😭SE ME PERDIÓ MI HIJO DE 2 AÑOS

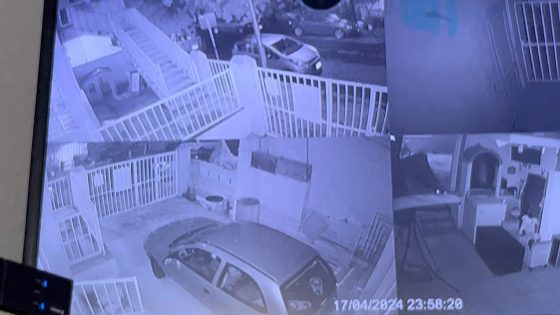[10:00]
Yo los dejo ahí, miren, yo los dejo en esas escaleras. Ahí hay unas escaleras, chicas, que son los inquilinos de allá, de la casa de arriba, pues cruzan por ahí, entran por ahí, tienen su entrada, ¿cómo se dice? Su entrada individual. Ay, se me fue la palabra. Principal, individual, ¿verdad? No entran como nosotros aquí por el pasillo. Entonces, yo les dejo ahí, todo dejo ahí, chicas, en esas escaleras, y la persona que pasa, pues se lo lleva, ¿vale?